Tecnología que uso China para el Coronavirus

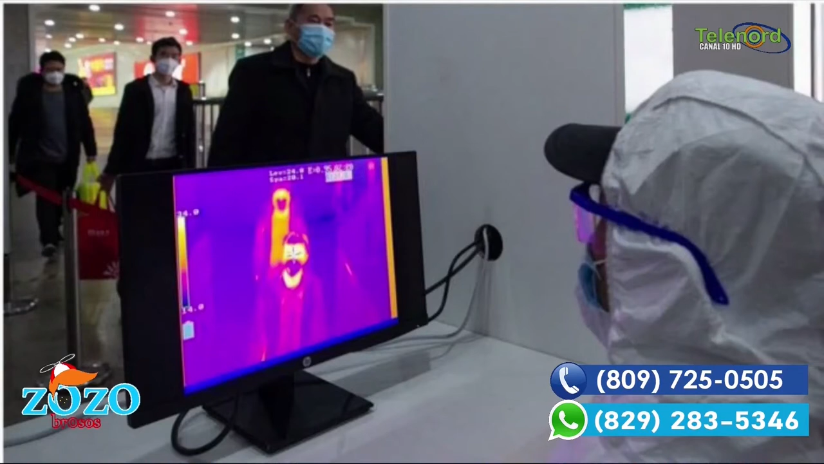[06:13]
En todos los lugares actualizaron los software. Porque China tiene cámaras que hacen reconocimiento facial. Pero aquí ellos actualizaron los software para que también, aparte de reconocimiento, también midiera la temperatura. O sea, y se le hiciera más fácil para los que lo manejan. Y eso va a un data center, me imagino. Claro que sí.